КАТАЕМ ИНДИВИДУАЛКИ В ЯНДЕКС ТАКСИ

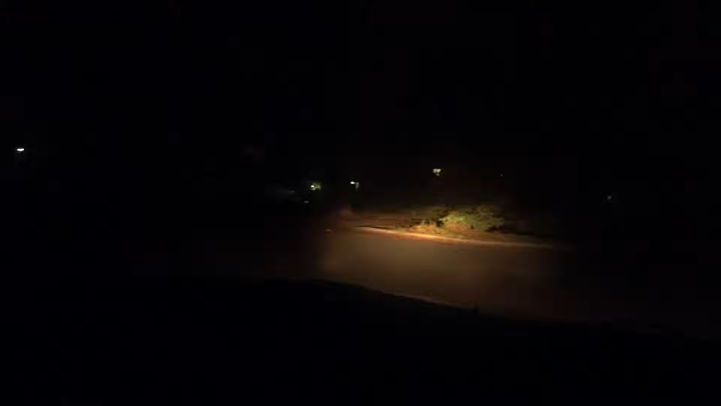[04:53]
Короче, едем на заявочку. Осталось 400 метров.
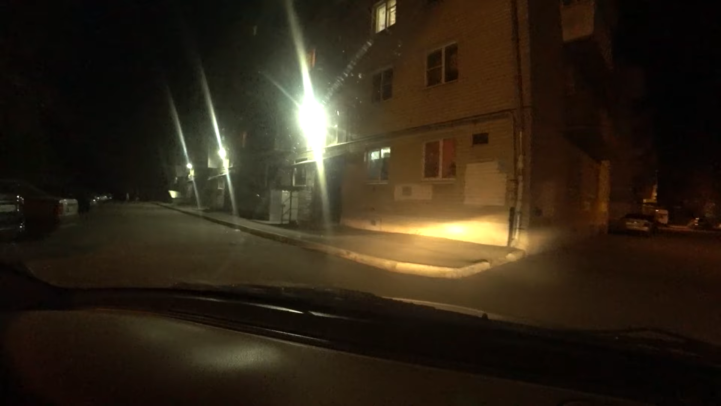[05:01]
осталось 50 метров. Ну, пассажиры мои.
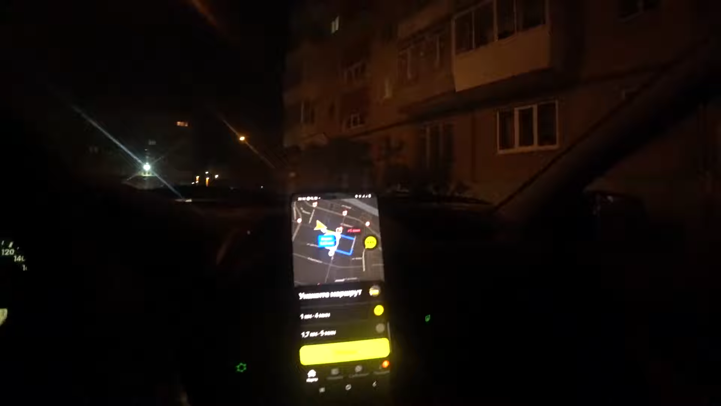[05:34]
По желтухе, блин. Поехали. Через 100 метров поверните налево.
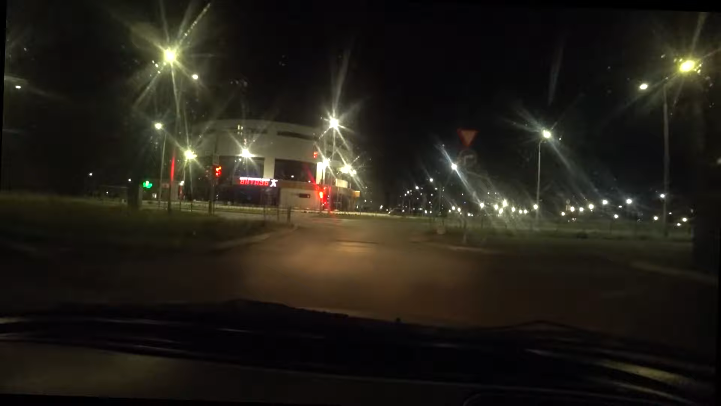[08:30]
там культурный центр Клевер слева, школа, одна из крупнейших школ в Свердловской области слева. Ну, короче, такой райончик нормальный, новые домишки. Как я потом днем покажу вам. Время в данный момент 23:07. Едем на заправочку.
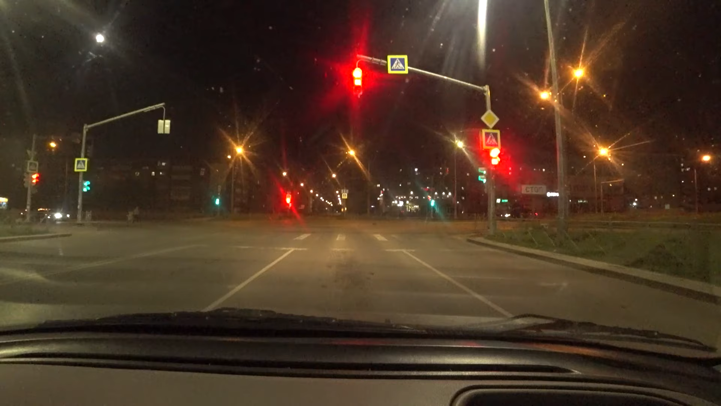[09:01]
О, кошак шарит, да, когда перебегает дорогу. Молодец какой, а? Ай да мальчик умный. Успел, молодец. Витаол, вот на этой заправке я заправляю, сделал 2-м, 48 со скидкой,
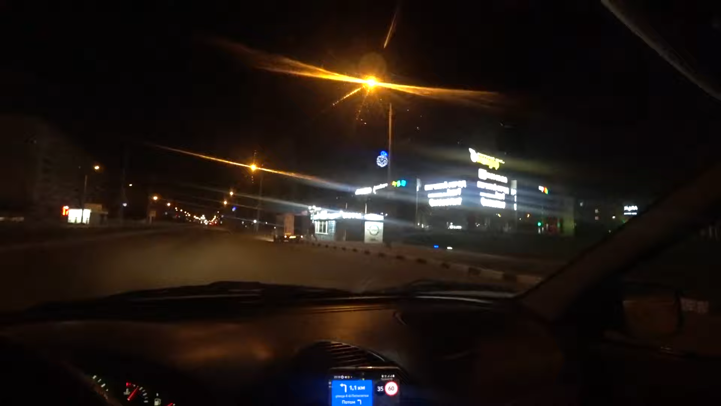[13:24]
Вот такой бы грузовичок. Вообще тема. Для работы. Можно с такси уходить.
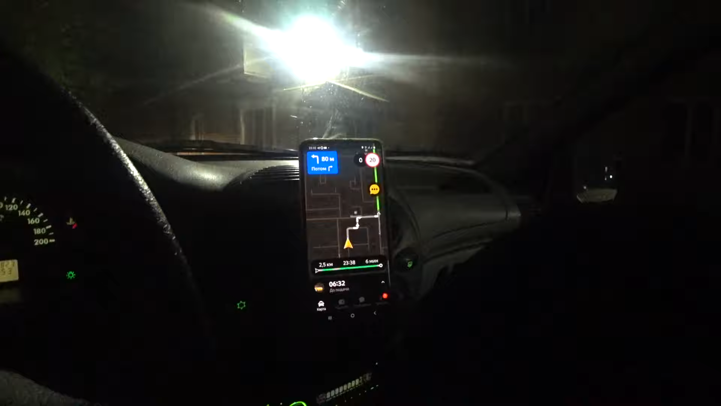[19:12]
Так, это он показывает другую сторону. Минитку. Что у нас там?